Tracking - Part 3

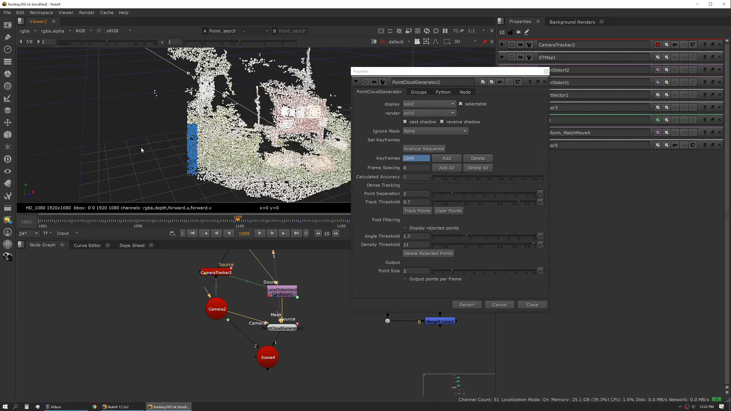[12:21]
out so say you want to select some tools like you just don't need these you can right click and hit delete you can also create groups and do some other work that will make little mini point clouds out of your main point cloud but that's just one of those that most people don't know unless you read the manual we'll just undo that real quick